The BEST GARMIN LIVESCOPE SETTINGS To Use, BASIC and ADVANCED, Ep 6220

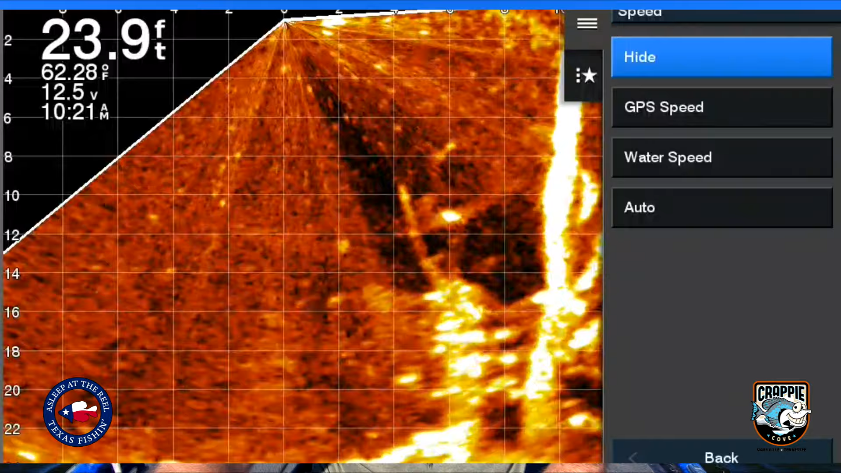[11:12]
On screen: depth 23.9 ft, water 62.28°F
My unit voltage, I want to go ahead and, it helps me to be able to watch that. That may be too much information for y'all, but with my battery issues I've had lately, I want to watch that. And then my speed, I don't want that. Oh, okay, GPS speed, water speed, auto, I've got it on hide.
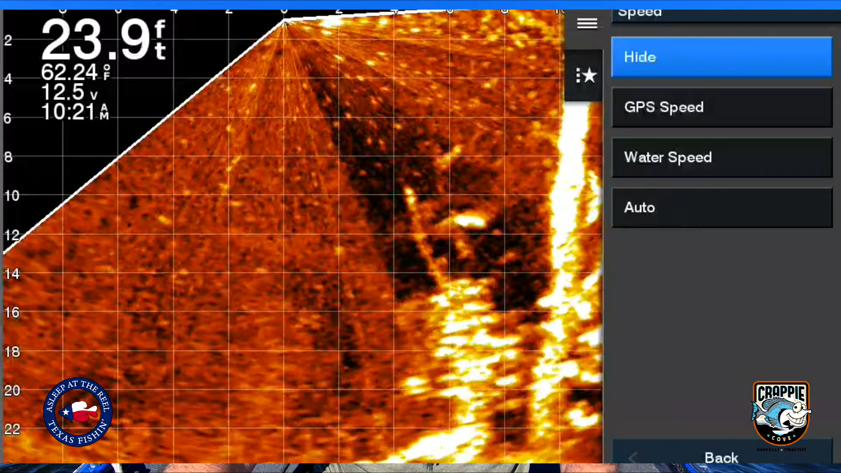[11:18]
On screen: depth 23.9 ft, water 62.24°F
I don't need to see that. Time of day, I do have that on. There's your clock. I like to see that one. For some reason, my hummingbirds are an hour behind all the time. I don't understand why.
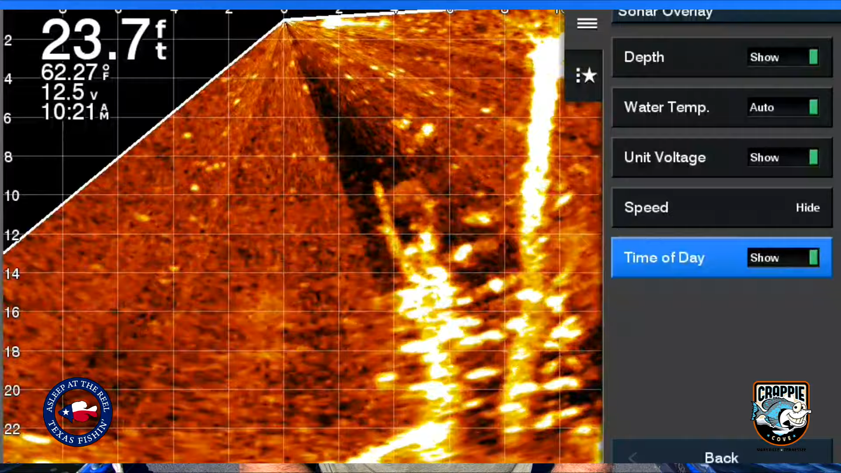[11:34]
On screen: depth 23.7 ft, water 62.27°F
I've messed with that forever, but anyway. So those are the main settings that I'm gonna use here.
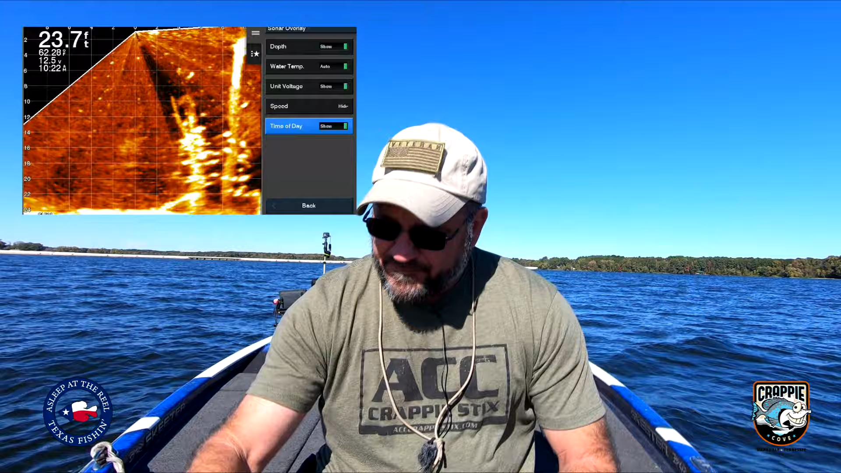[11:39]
On screen: depth 23.7 ft
Now, let's go ahead and go back out. So you see I've got a nice tree here.
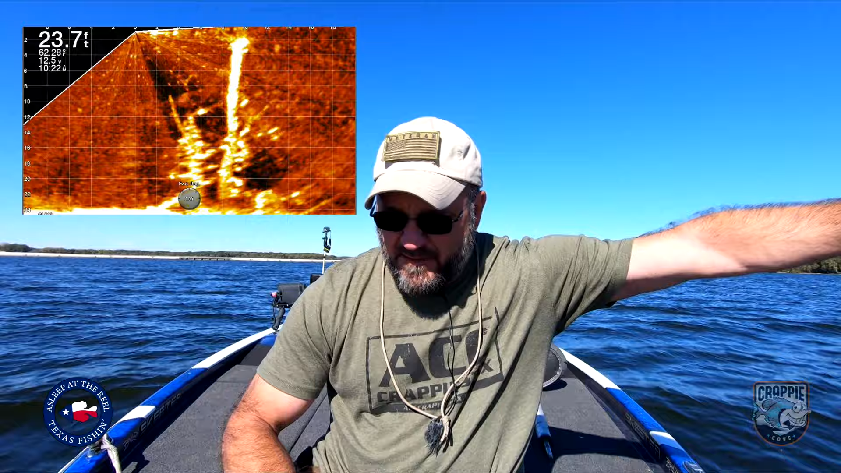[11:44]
On screen: depth 23.7 ft
So a couple of things I'm gonna use all the time.
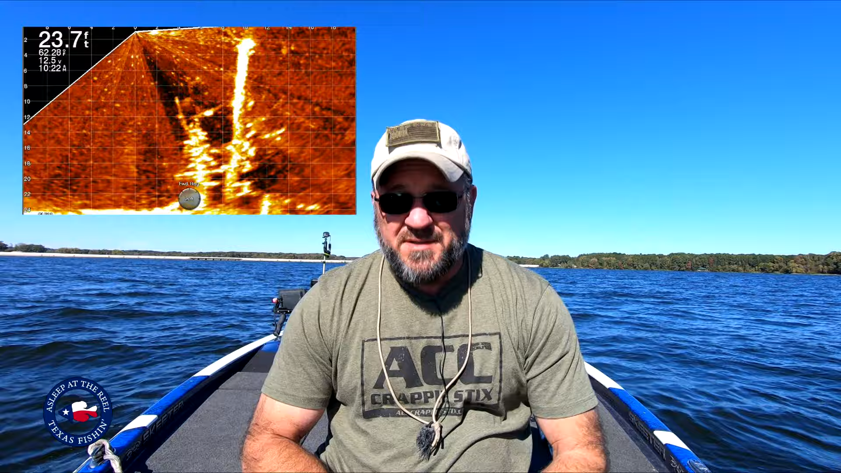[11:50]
On screen: depth 23.7 ft
If I'm going to look for a tree, I'm gonna go ahead and scan out.
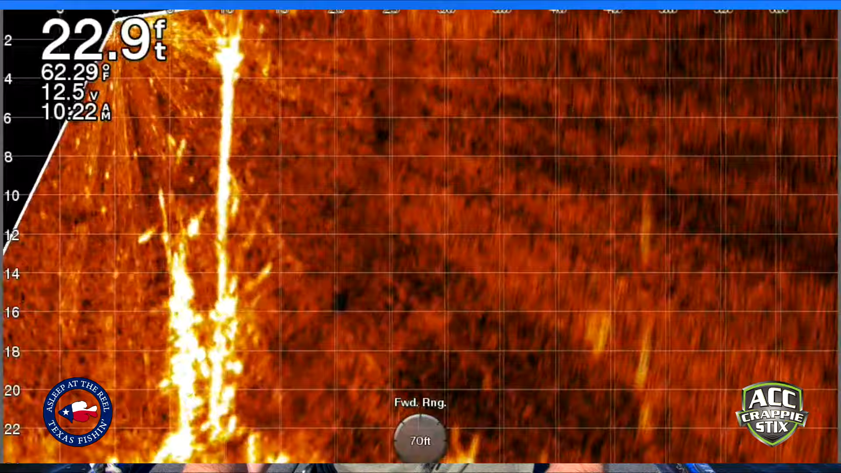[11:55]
On screen: depth 22.9 ft, water 62.29°F
All right, so I can, usually I'll pop it up to 70 feet. What that's allowing me to do, see, I've got, looks like about 50 feet, there's another tree.
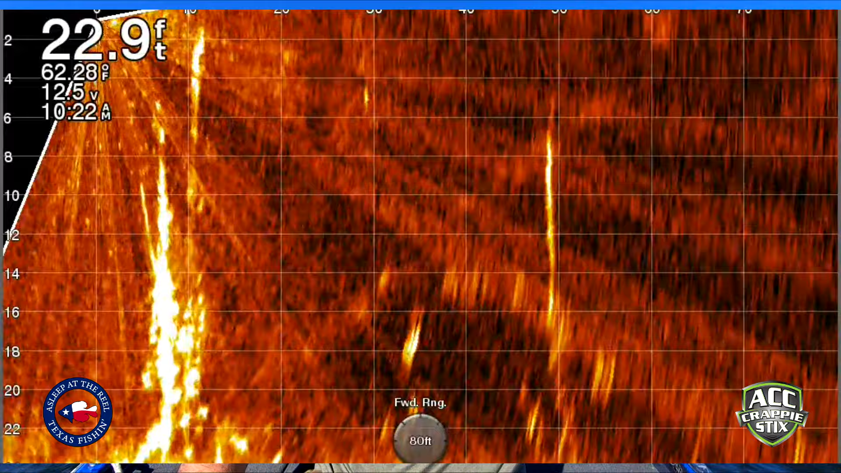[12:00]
On screen: depth 22.9 ft
It's really not clear at all, but that's how I do my scanning. Once I get up to where I'm going, I'll move it back down to 20 feet.
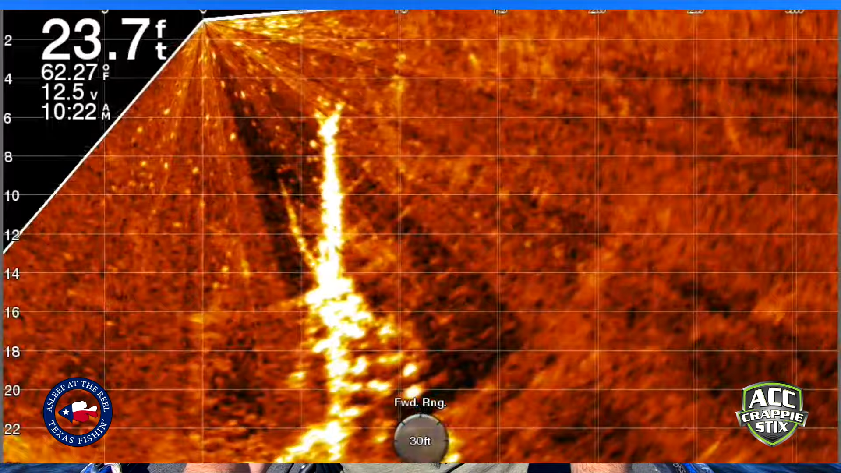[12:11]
On screen: depth 23.7 ft, water 62.27°F
So once again, I know I got those 2 foot squares. So right here, I've got this one at 5 feet is where these fish are, where this stump is and these fish.
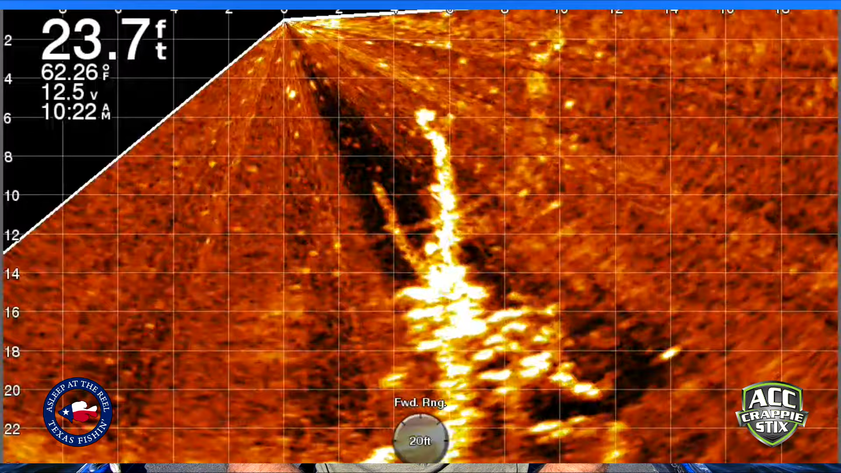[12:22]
On screen: depth 23.7 ft, water 62.26°F
And those are some pretty good fish in there. Another thing I'll do is mess with my gain, so I can turn it up higher, I can turn it down lower. It's a constant thing that I'm dealing with here. I always want to get the best picture, and so I like my gain up in the 84, 85, 86 range. The other thing I'm gonna do constantly is, I went back too far, sorry. Back up, there we go.
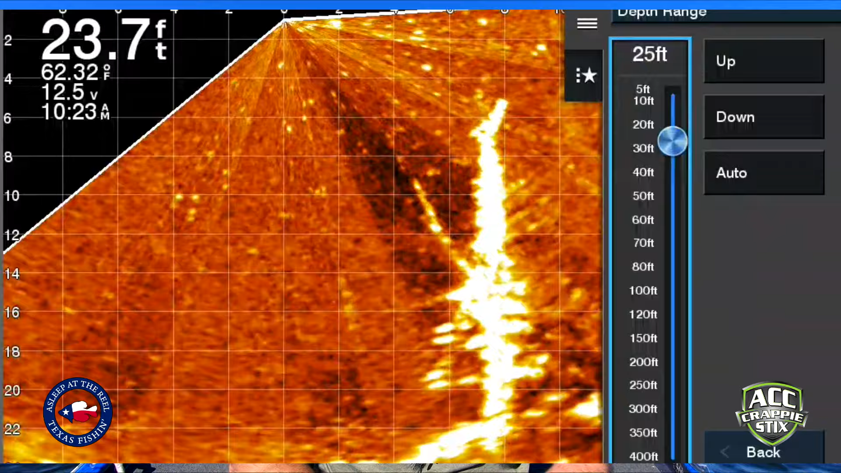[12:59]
On screen: depth 23.7 ft, water 62.32°F
Is I'm gonna hit my menu and I'm gonna select my depth range. So when you first get your unit, it's gonna be on the auto setting. And what the auto setting does, it's gonna bring your, it's gonna put it about right there. Notice how small that picture is. I'm having a hard time, you know, seeing where my fish are, seeing how big they are. So I wanna maximize my screen and pop it down there to where I just have the bottom end. There are some guys that, I talked to one the other day, he knows that pretty much everything on the bottom is gonna be catfish. So he maximizes it even more.
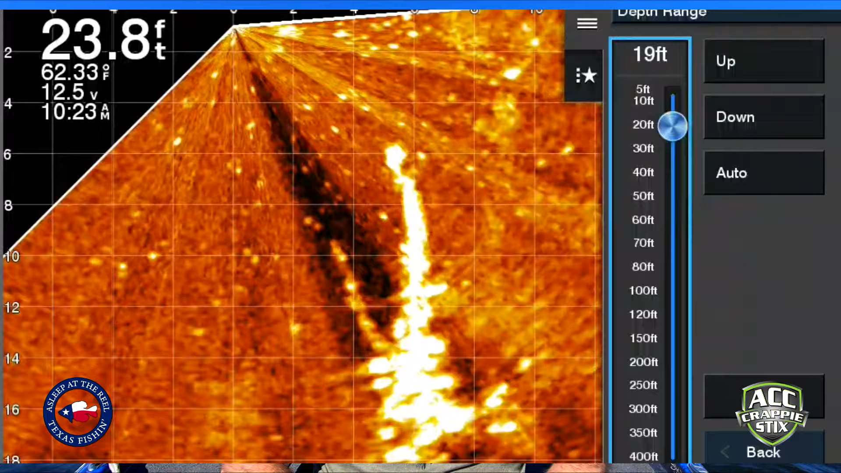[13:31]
On screen: depth 23.8 ft, water 62.33°F
He'll cut out the first 5-6 feet, and that's what he's fishing with. So it's kind of up to you. I like to watch the bottom, kind of give me an idea when I'm getting deeper. I can watch
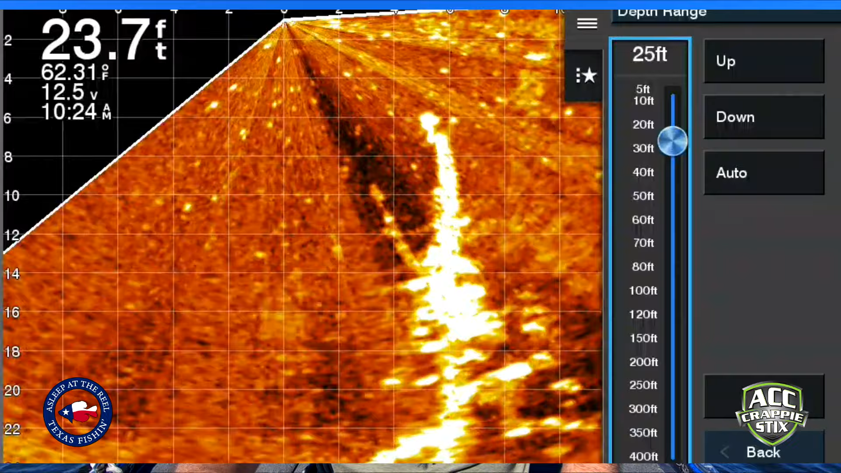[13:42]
On screen: depth 23.7 ft, water 62.31°F
the depth up there at the top, but I like to, it kind of shows me what the land looks like. So that's it, basically right there. But every time I'm fishing, when I go to a new spot, I'm gonna mess with my depth range. I'm gonna mess with my gain and my forward range. So I'm gonna scan far out, and then when it comes time to fish, I'm gonna back it into 20. So, you know, I can get up to, I'm scanning at 70 feet.